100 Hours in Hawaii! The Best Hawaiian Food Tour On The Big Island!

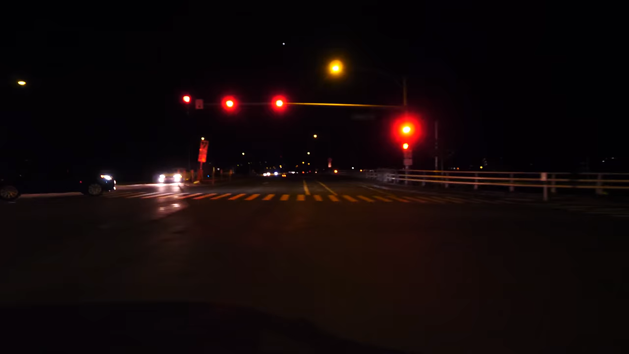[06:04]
Yeah, guys, we're 4 minutes from the hotel. It's super dark right now. Hilo is, it's a quiet town, but it's nice.